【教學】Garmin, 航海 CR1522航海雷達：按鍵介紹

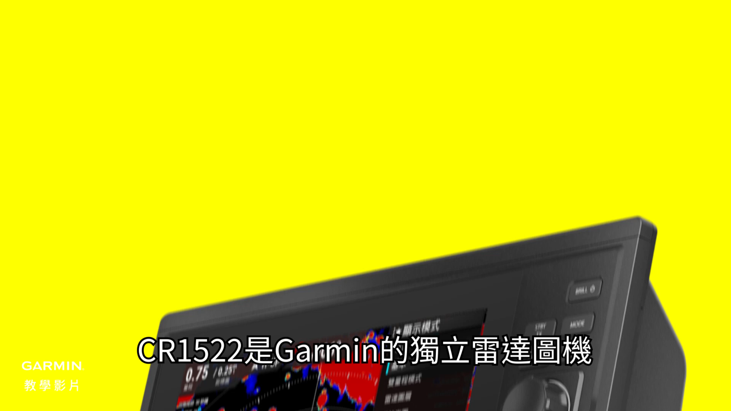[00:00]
CR1522 是 Garmin 的独立雷达图机，搭载15寸直幅荧幕。
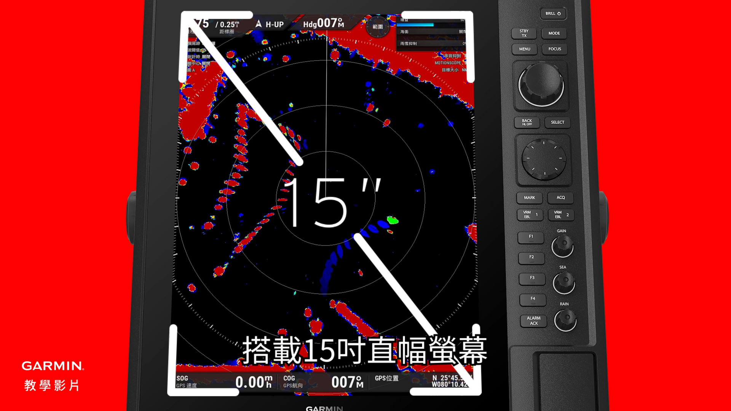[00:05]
本片会介绍 CR1522 与过往航图机不同的新按键。
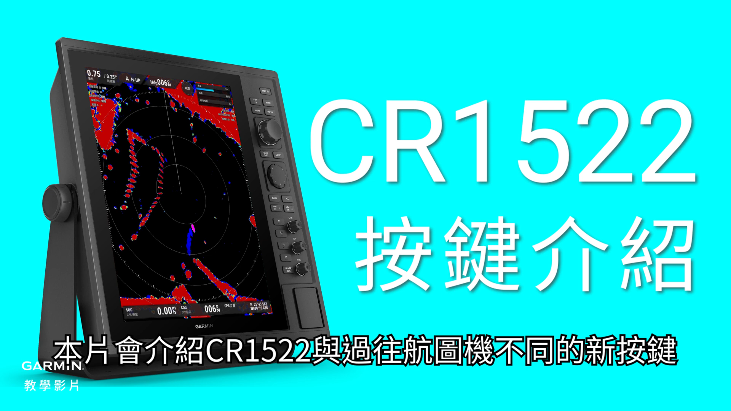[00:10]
首先，您会注意到 CR1522 有四个旋钮。
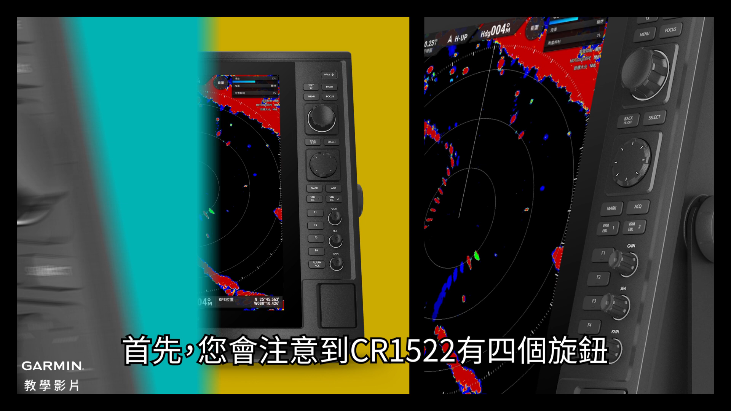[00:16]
大旋钮用来调整显示范围，
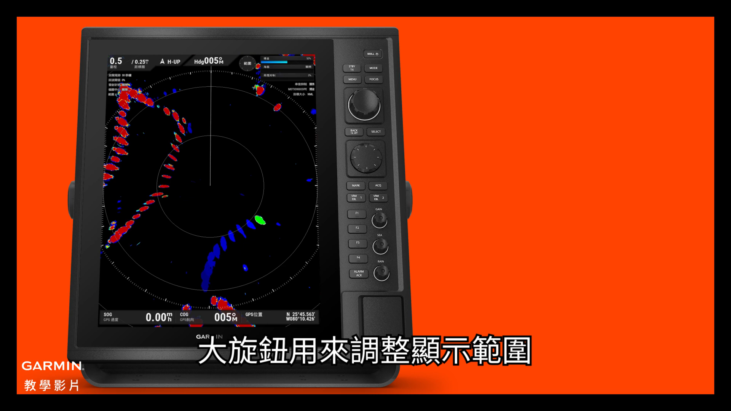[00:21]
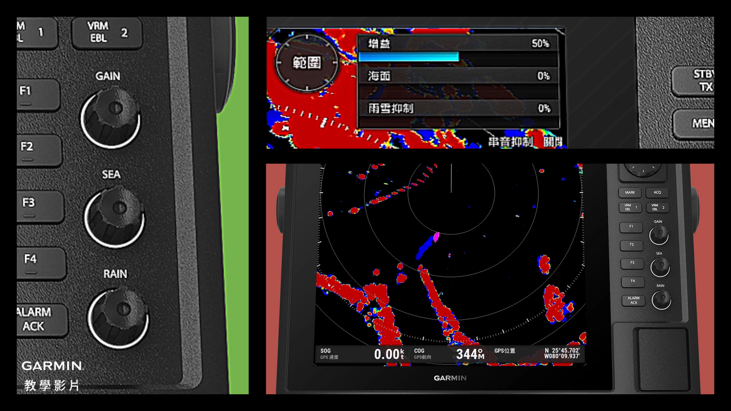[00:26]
下方的三个小旋钮分别用来调整增益、
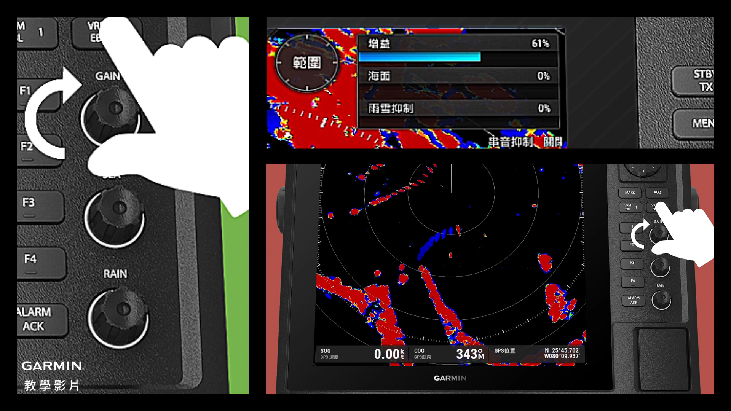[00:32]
海浪抑制、雨雪抑制。短按可以开启选单，或是开关该功能。
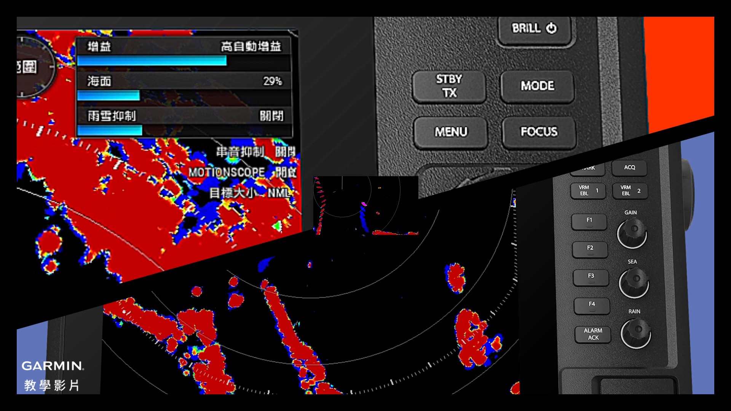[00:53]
接着，我们来看看 CR1522 新增的按键。
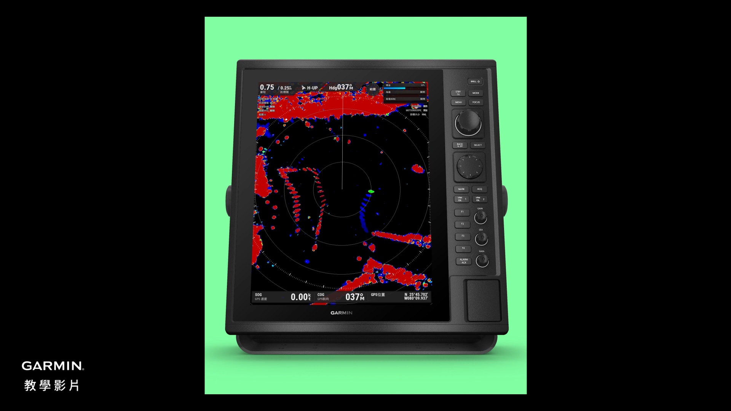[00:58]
Mode 键用来切换显示模式。
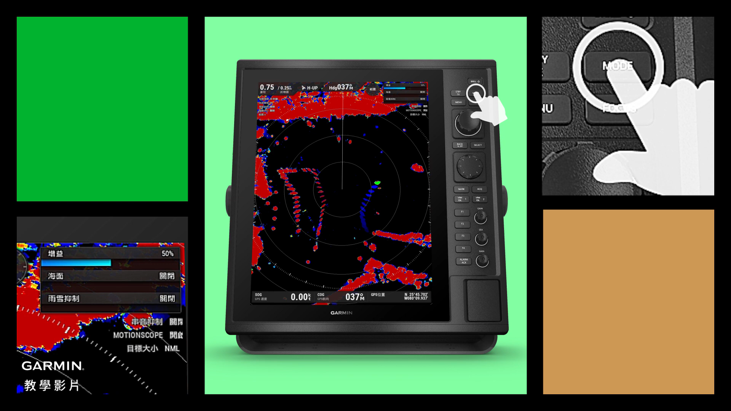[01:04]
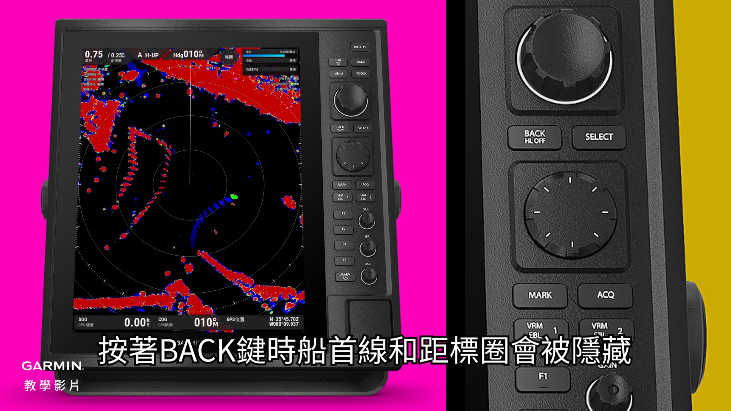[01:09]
按着 Back 键时，传手线和聚标圈会被隐藏。
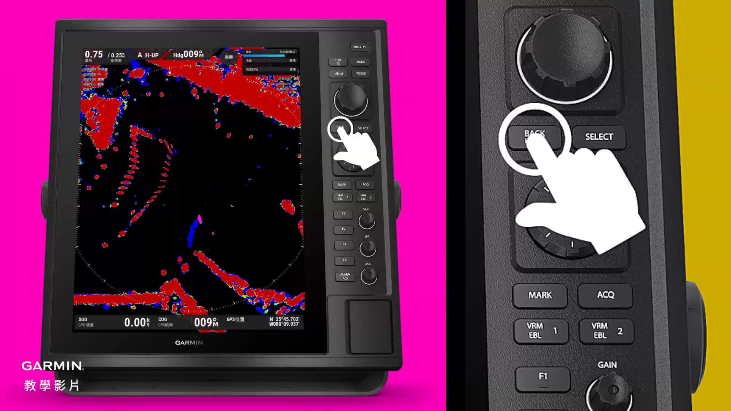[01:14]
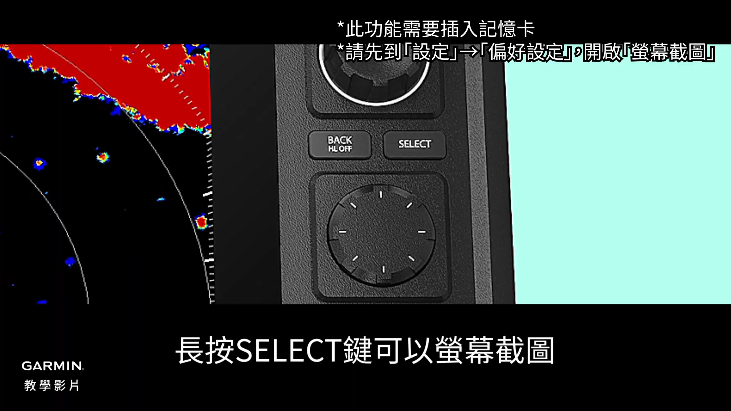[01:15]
长按 Select 键可以荧幕截图。
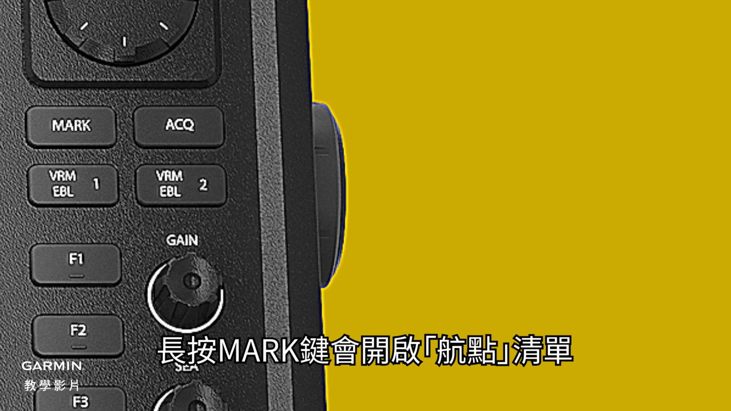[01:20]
长按 Mark 键会开启航点清单。
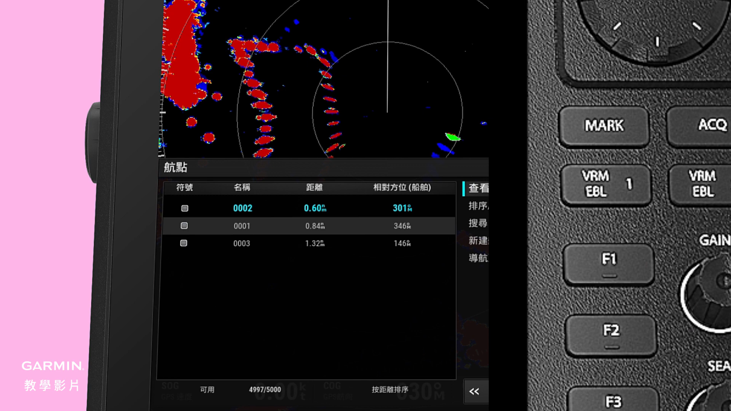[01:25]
ACQ 键用来手动新增追踪目标，
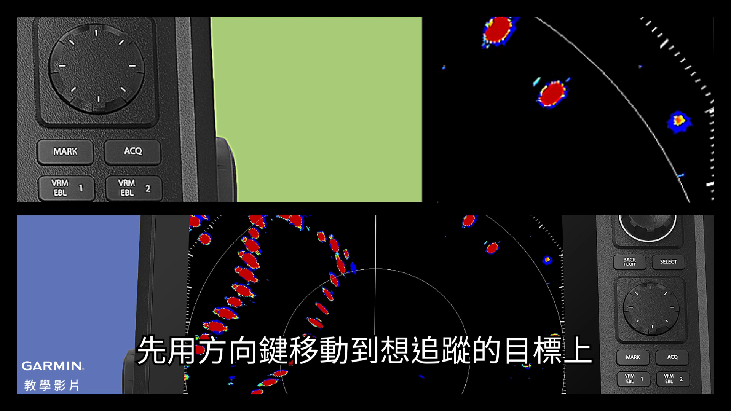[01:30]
先用方向键移动到想追踪的目标上，按 ACQ 键，目标就会被选择并追踪。